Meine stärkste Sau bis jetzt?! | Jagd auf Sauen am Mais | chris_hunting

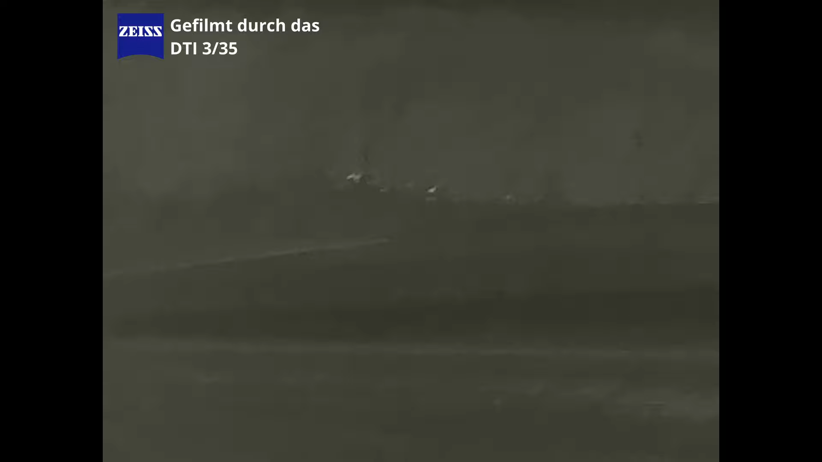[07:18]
Als ich vom Auto aus mehrere Wärmesignaturen im Wald vernahm, wollte ich diese mir genauer anschauen.
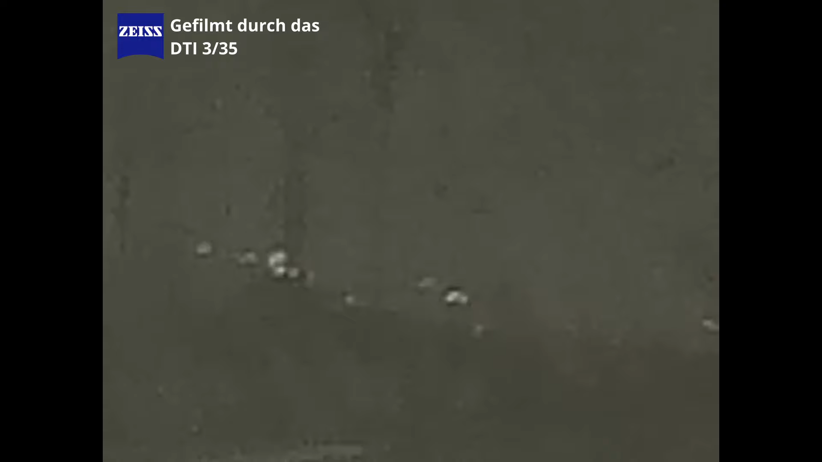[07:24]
Es waren Sauen, die im Hang im Gebrech standen.
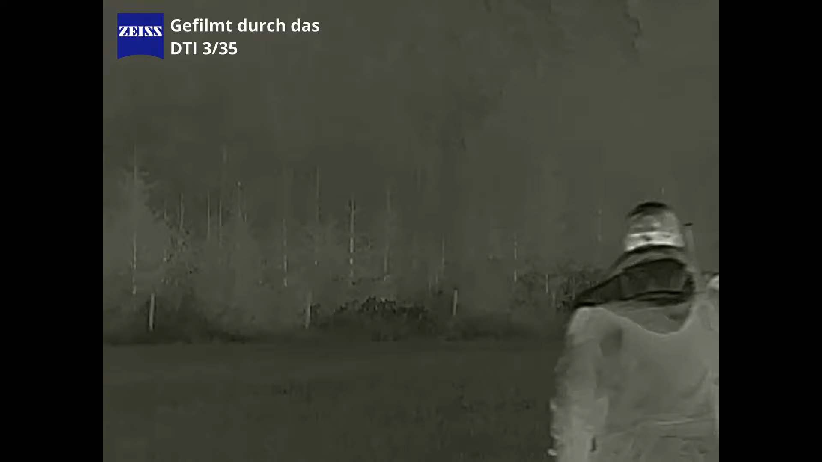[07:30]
Relativ schnell entschloss ich, die Sauen anzupirschen.